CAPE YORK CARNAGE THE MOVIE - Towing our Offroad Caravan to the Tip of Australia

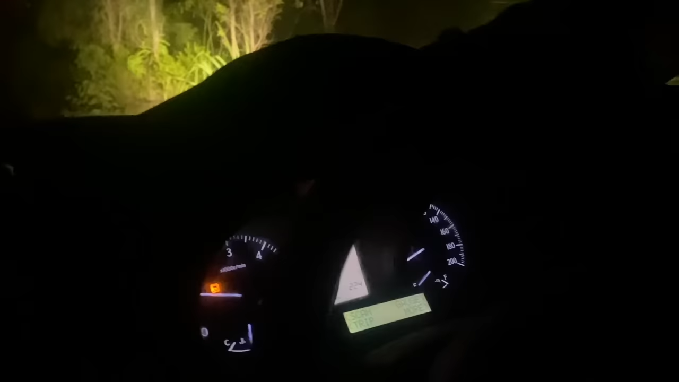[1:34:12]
Look at the Christmas tree on the dash. We're losing everything now. I'm losing speedo, taco, bloody everything inside. It's just dying. It's just gonna conk out and just stop on me.